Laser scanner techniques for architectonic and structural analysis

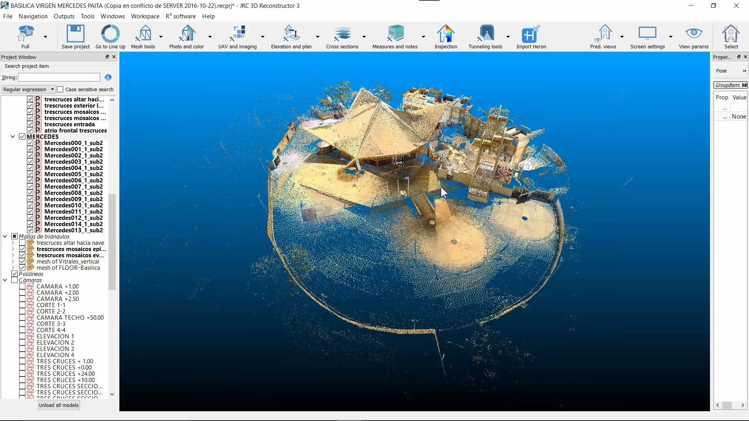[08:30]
So, Willi, if you want to add some information while we are showing the project in JRC, you can, I mean, add any kind of information you consider useful.
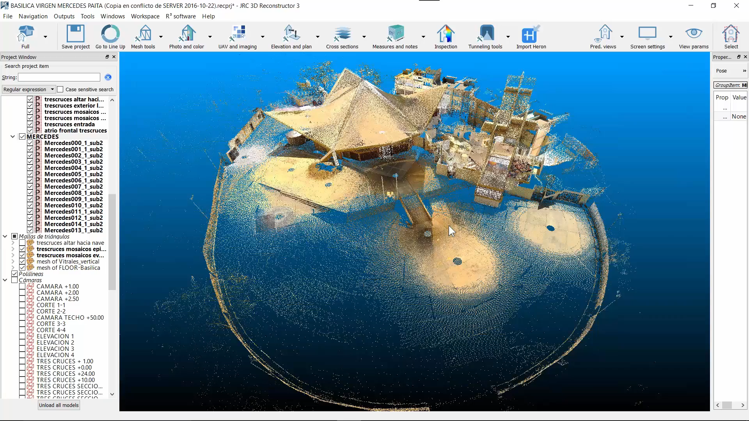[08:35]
Okay. So, the project consisted of making a structural consolidation of the buildings that can be observed. By the magnitude of the project and also
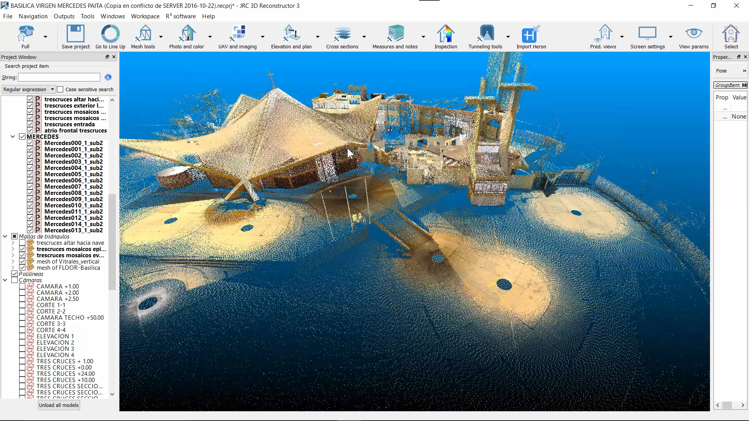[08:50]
by the complicated morphology of the building, we had to use technology laser scanner. We had a lot of problems to get the information necessary, because there were no plans, no there were, no dibujos. Un conventional system of levantement could not give us the necessary information necessary and
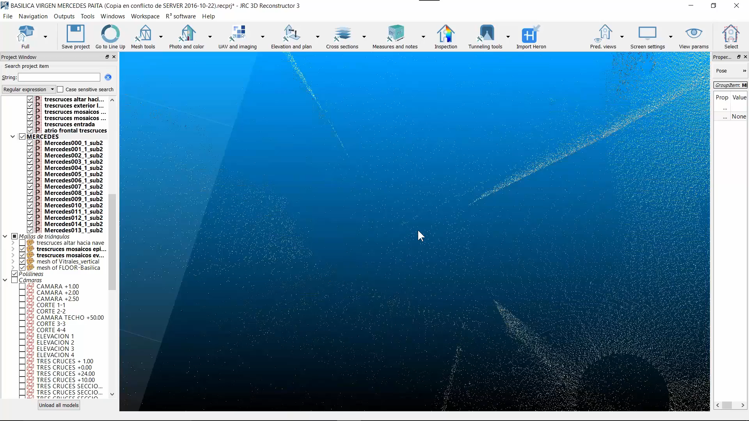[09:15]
very minucious that needed to make an analysis structure.
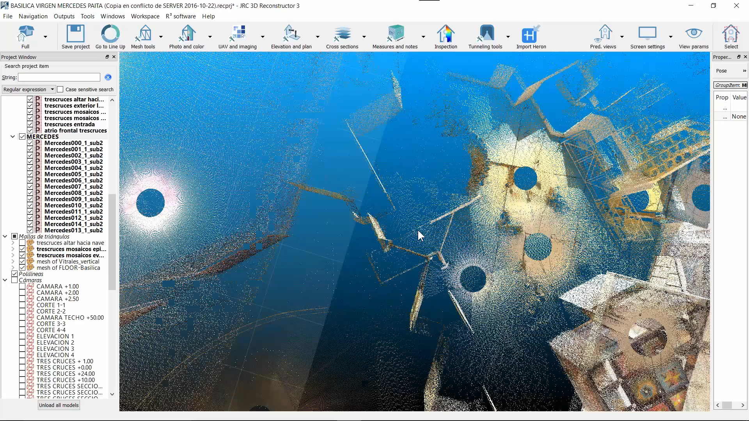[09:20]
and we decided to use a laser scanner,
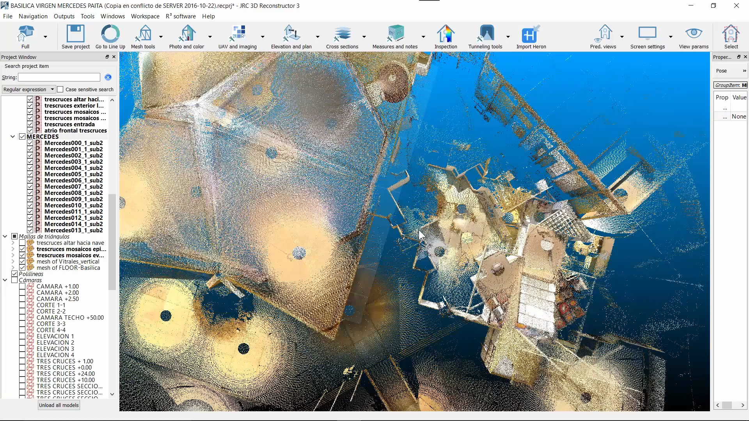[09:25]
supporting us in the Hexcel software, which is the JRC Reconstructor, and also with the PixRQ.
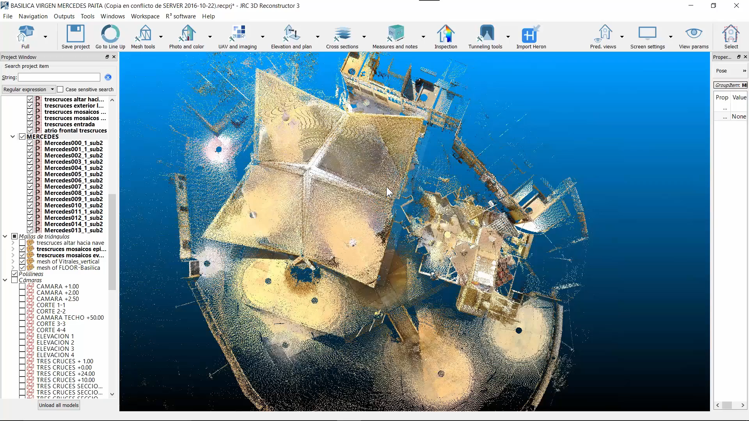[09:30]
I think that's it. Okay, so the main thing was that we used the laser scanner technology especially for the complexity of the building because we will see in the presentation,
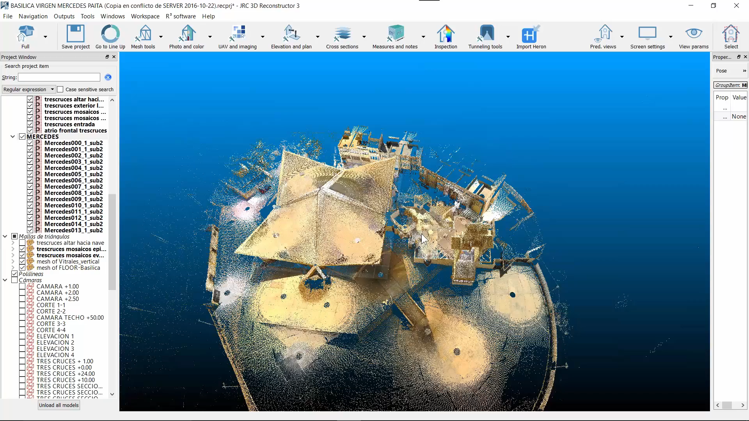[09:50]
the building and also as you can see here in the project, is not a standard building especially for the roof, I mean, composition for the roof structure.
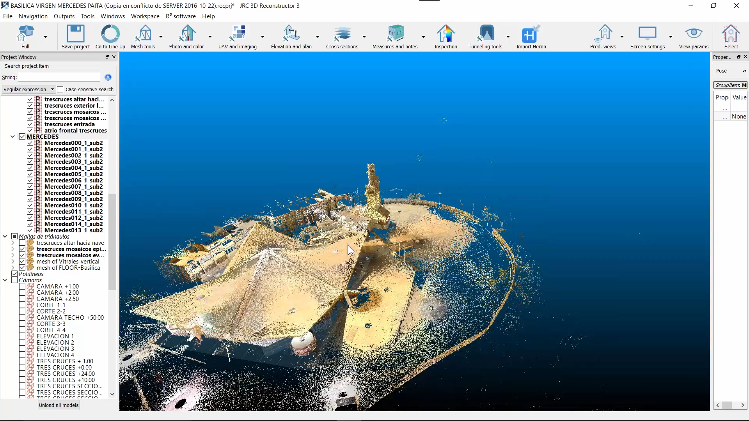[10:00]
And so in order to have a 3D complete knowledge and documentation and in order also to catch all the parts,
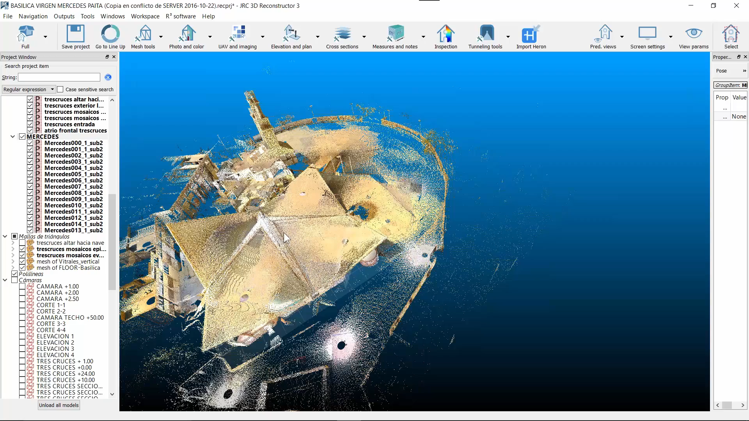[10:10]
especially the higher one with complete details of each area, the laser scanner has been pretty, pretty useful. And thanks also to the Hexcel
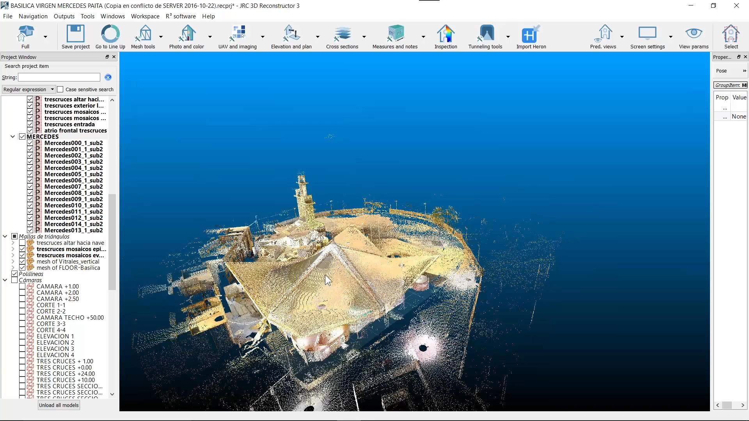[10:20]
software that speed up and helped all the elaboration,
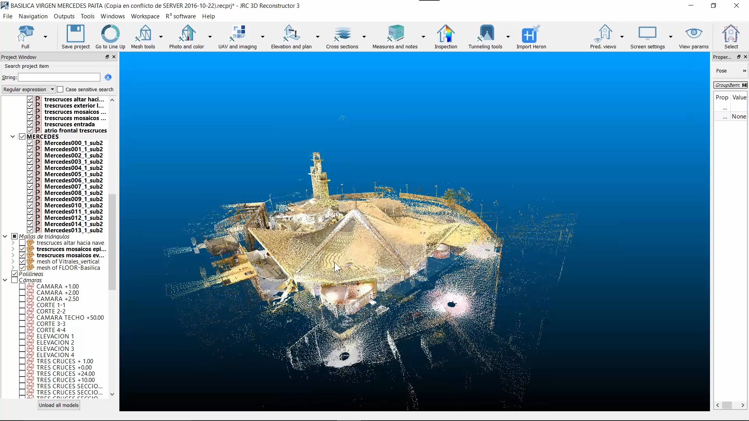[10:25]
it was possible to create completely the documentation of the project,